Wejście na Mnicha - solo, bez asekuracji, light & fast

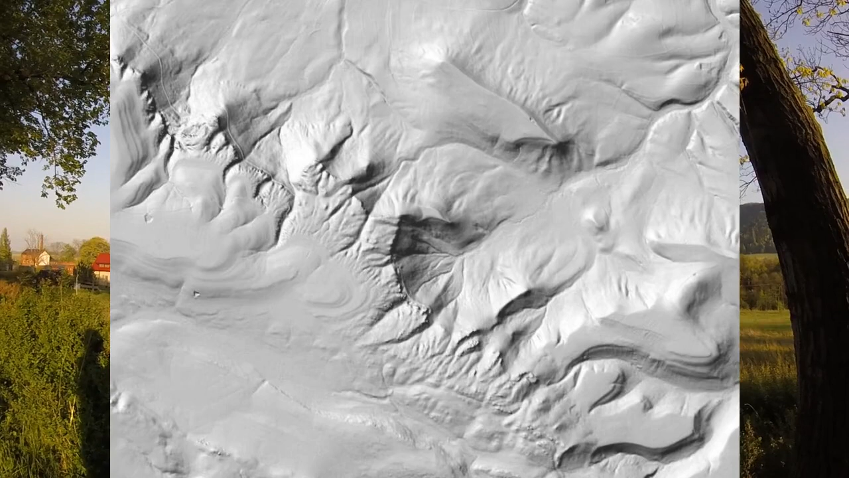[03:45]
I one cały czas erodują, cały czas postępuje erozja wsteczna, więc można by powiedzieć,